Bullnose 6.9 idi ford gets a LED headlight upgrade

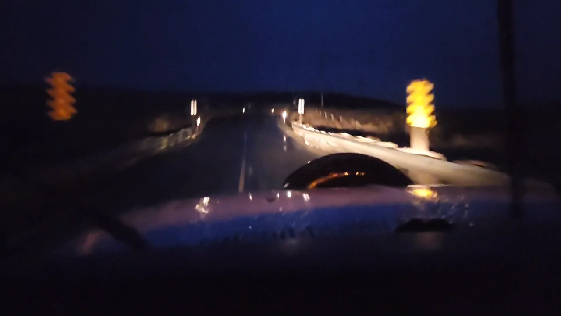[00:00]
Combine the rain with them old crappy headlights and that's not the best of views even
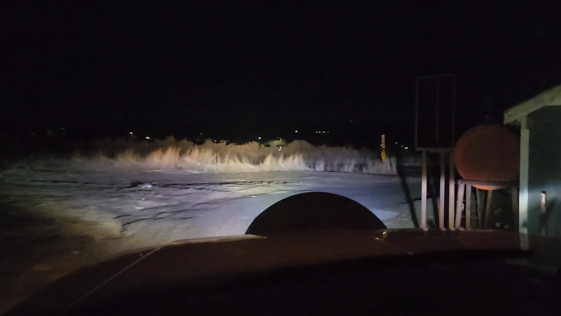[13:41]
go for a little drive up the road and see how these headlights look that's the high beams low beams